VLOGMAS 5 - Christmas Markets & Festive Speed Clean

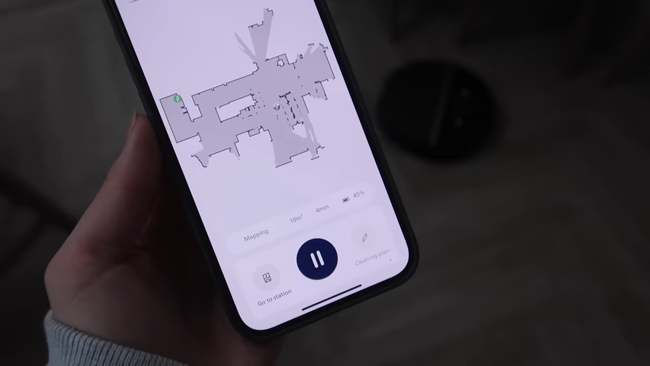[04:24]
the main thing i can't get over is how easy it is you can see him mapping out
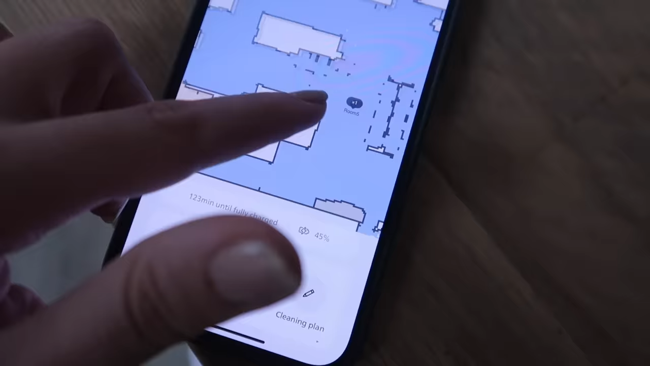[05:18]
life that much easier knowing that it's not going to get stuck to any small objects and then you do have a regular clean
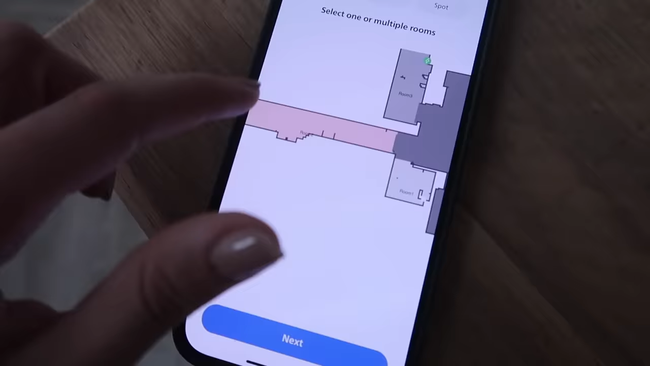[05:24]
which we have set up or you can do a custom where you can change the different suction
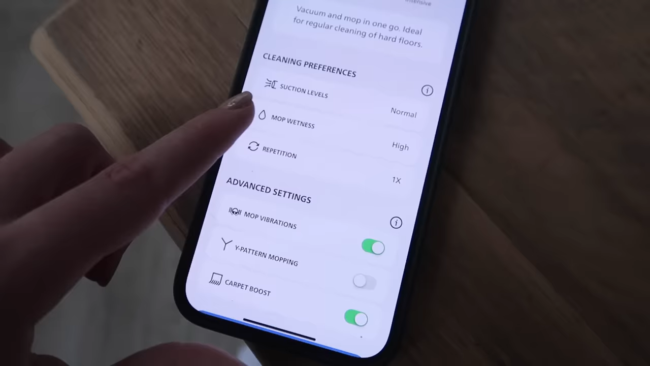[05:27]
levels mop wetness the repetition amounts or you could do a zone clean whereby maybe just by the back door where it gets extra muddy
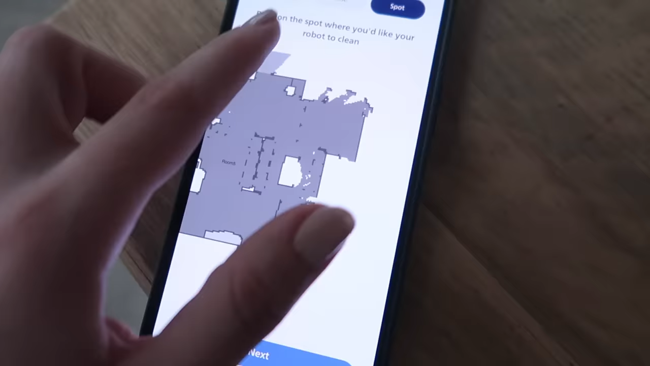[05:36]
pores or for instance this one where you have a spot clean for um example around the